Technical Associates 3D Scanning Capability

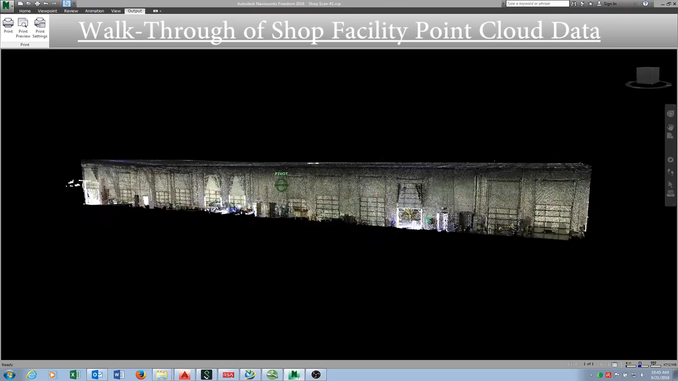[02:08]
The scanned data was registered with scene software, which then meshed the multiple scans together to create a single point cloud.
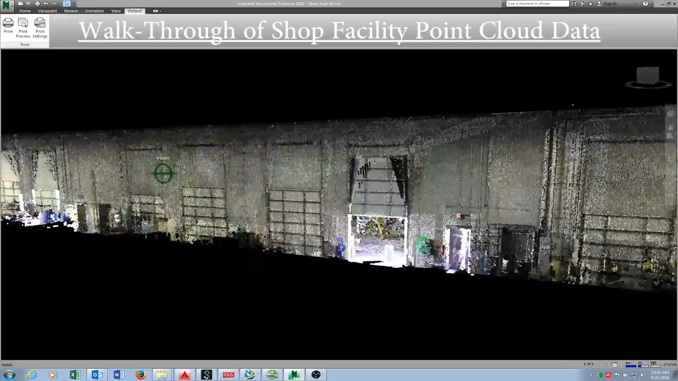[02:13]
This point cloud data was then processed in recap and is now able to be used with Autodesk products.
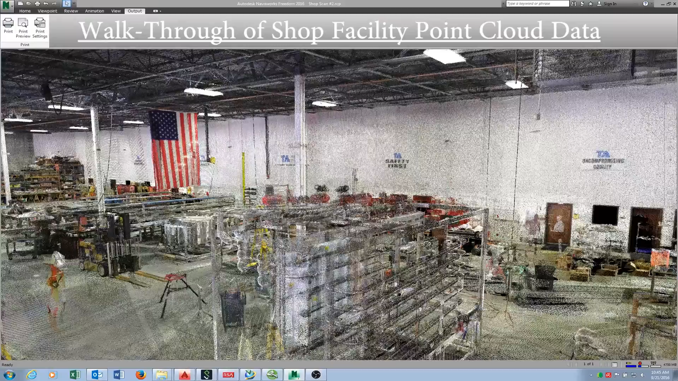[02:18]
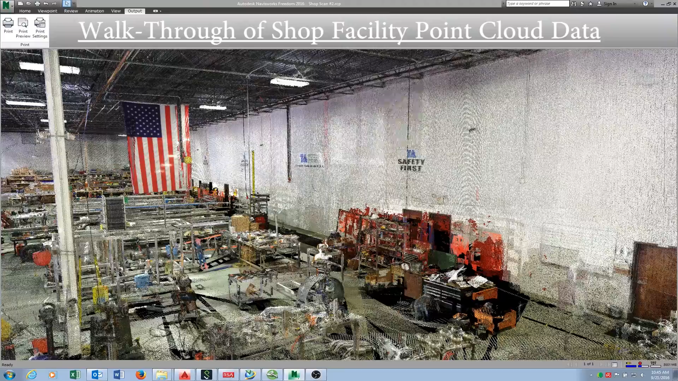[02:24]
This scanned data will allow for measurements of up to 2 mm of accuracy.
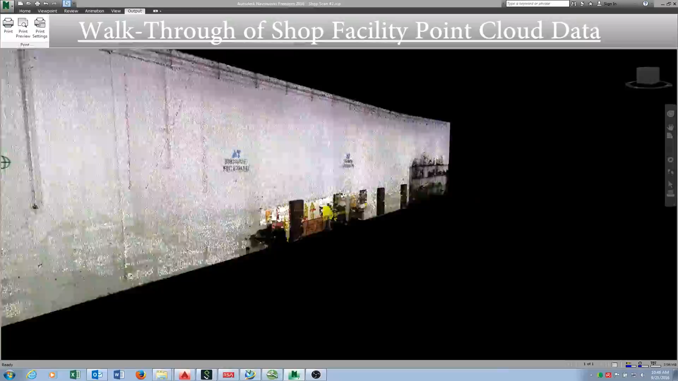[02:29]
Examples are joist elevations, bay sizes, pipe sizes, structural member sizes, along with much more.
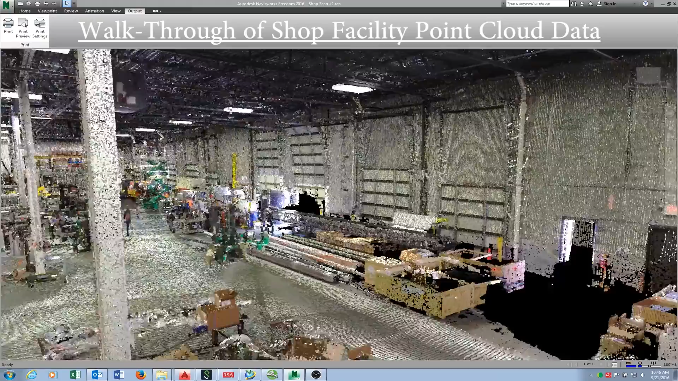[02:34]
The walkthrough capability helps keep engineers and clients informed on the scope of the project.
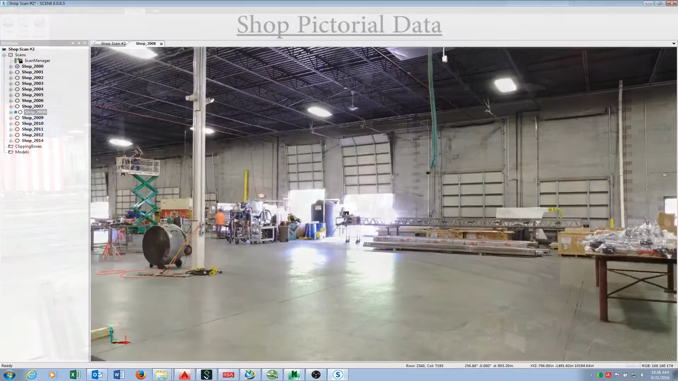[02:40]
You are currently viewing the pictorial data of the shop facility that was collected by the Ferro Focus X130 scanner.
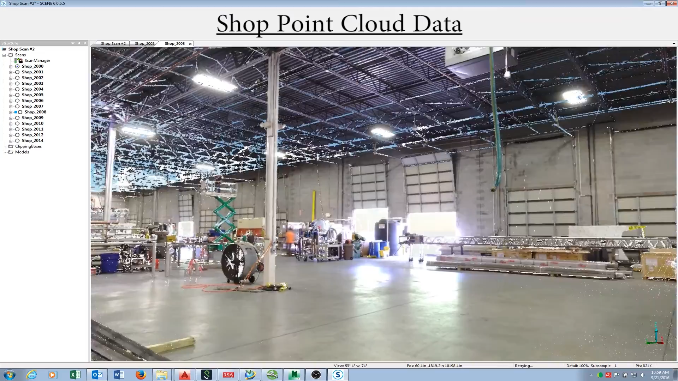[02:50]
Here is the point cloud data collected by the Ferro Scanner.
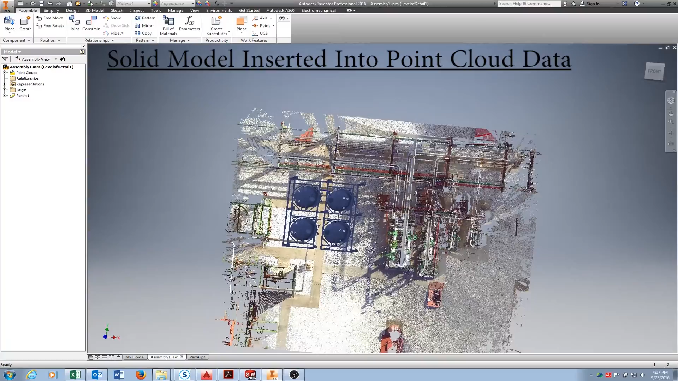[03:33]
With this solid model in place, interferences can be determined along with what location will be best for a design. When checking for interferences with new designs, the 3D scanner is great, even in congested areas.
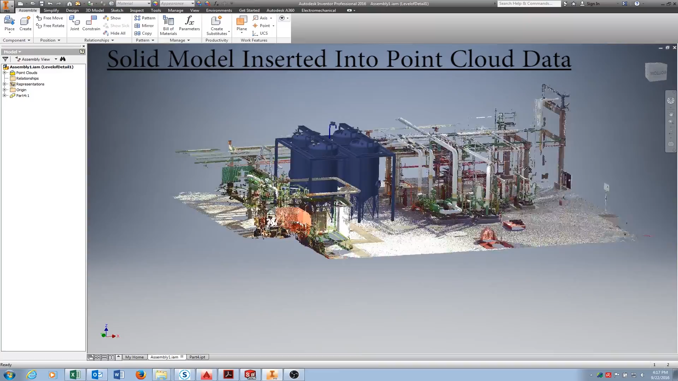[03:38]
For this example of a tank farm, the pipe routing can be designed while taking into account the existing equipment that is already in place.
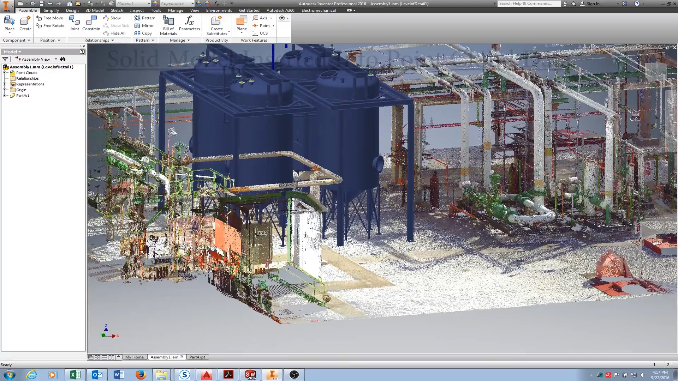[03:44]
From here,
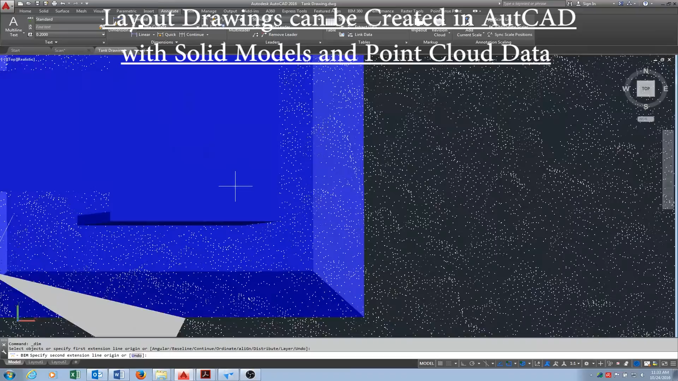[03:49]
AutoCAD installation drawings can be produced from the combination of solid models and point cloud data.
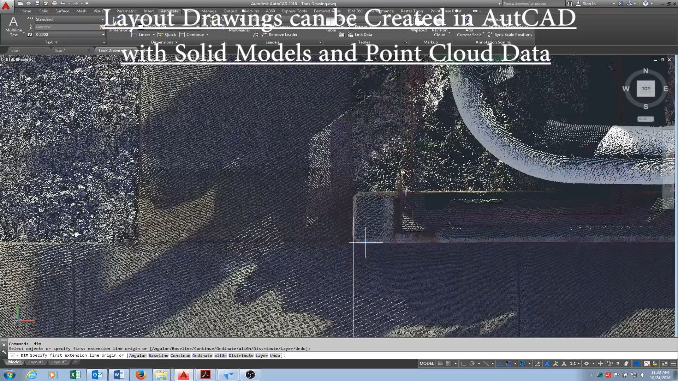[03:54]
As seen, dimensions can be taken to locate the new design for construction installation.
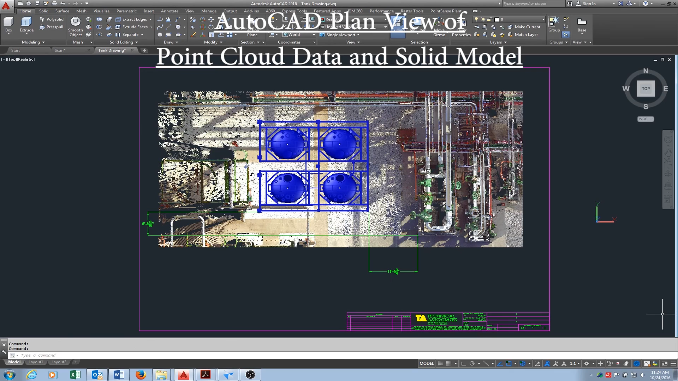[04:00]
Because the point cloud data is a 3D format, both plan views and elevation views can
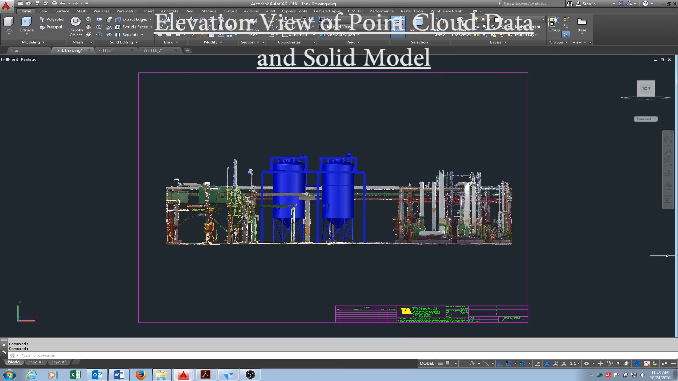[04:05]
easily be created for AutoCAD 2D formatted drawings.
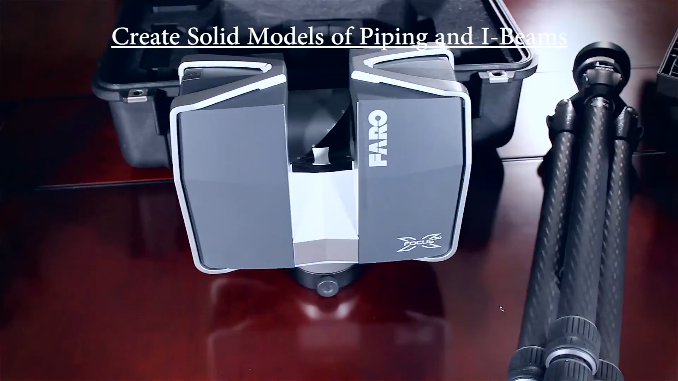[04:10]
Solid models and layouts can be created from converting point cloud data using ReCap and VirtuServe.
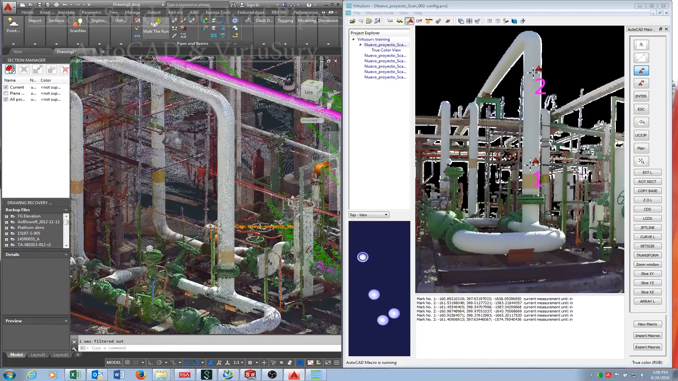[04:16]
Here is an example of a solid model being created for a standard pipe size.
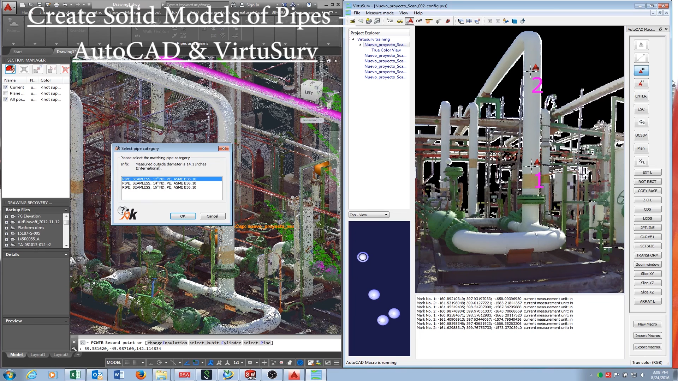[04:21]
These two programs combined are able to detect approximately what the pipe size is and, if known, can manually fit the correct size.
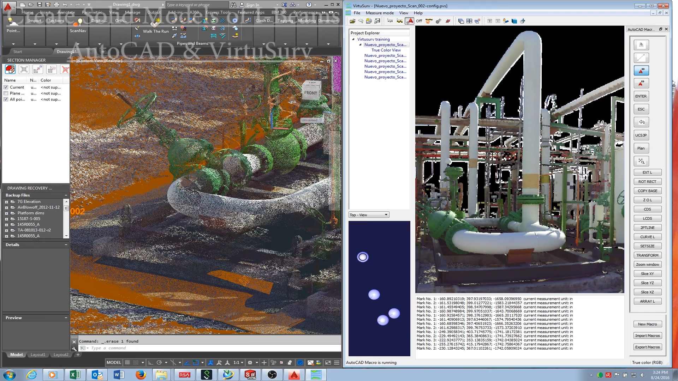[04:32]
Next is an example of a solid model being created for an I-beam. This program also has the ability to detect the approximate size of the beam and shows a cross-section of both
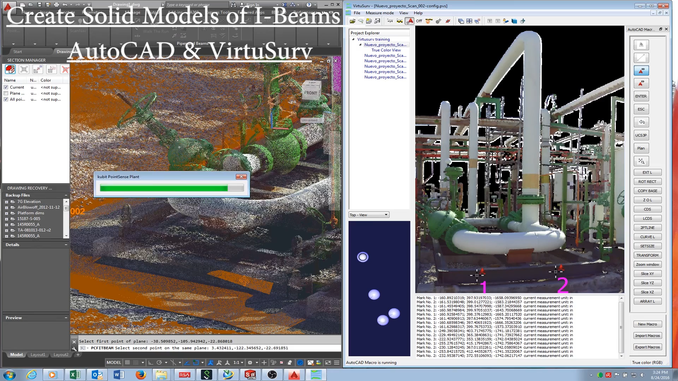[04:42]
the proposed beam and the scan data for confirmation. Lastly, you are looking at a time-lapsed demo of a room using a single scan.
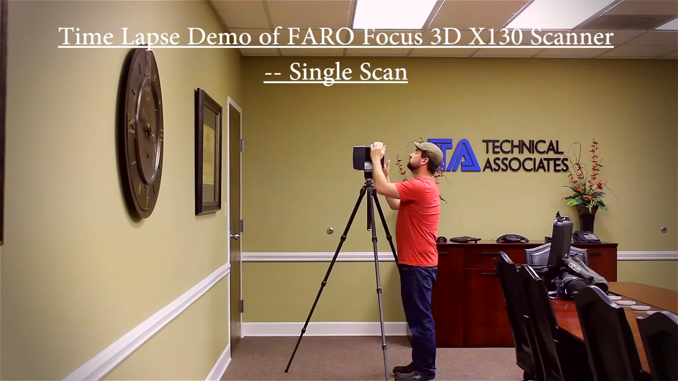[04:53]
This scan of the room was done on a higher resolution setting and it took approximately 11 minutes to create the point cloud and pictorial data of this room.
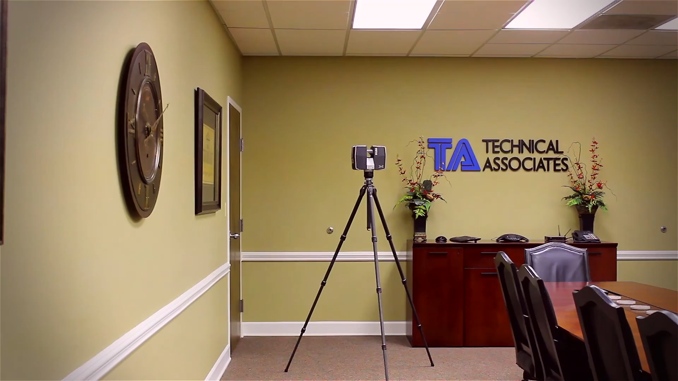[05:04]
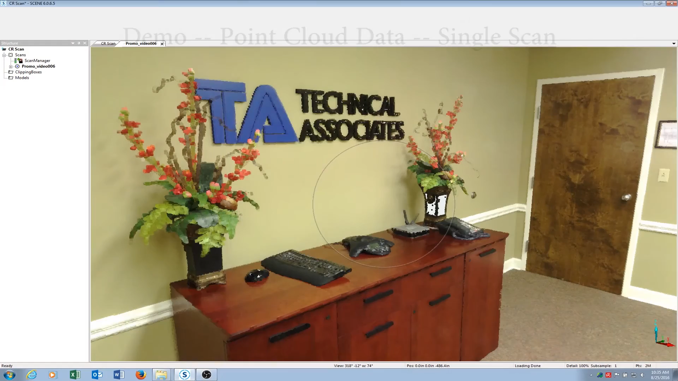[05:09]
Showing is the point cloud data, which is to scale and accurate up to 2 millimeters.